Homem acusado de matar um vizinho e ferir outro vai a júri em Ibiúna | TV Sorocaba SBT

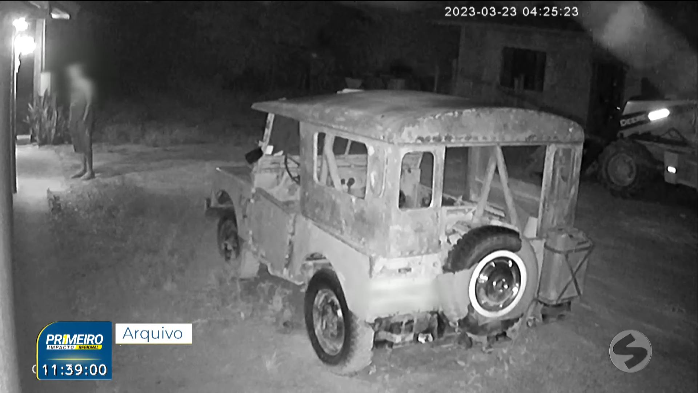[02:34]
O que aconteceu foi o seguinte, então, em março de 2023, esse homem, né, de 40 anos, estava em casa durante a noite, por volta das 10 horas da noite, Barazal, junto com os dois filhos. Um jovem, que na época ainda era menor de idade, né, Ângela, tinha 16, 17 anos, e também a filha pequena, os dois estavam dentro de casa. E segundo, então, ali as informações da família, em determinado momento, eles escutaram um barulho de uma pessoa batendo no portão. Inclusive, nas imagens, a gente vê esse réu, né, que hoje vai passar pelo júri, batendo ali no portão.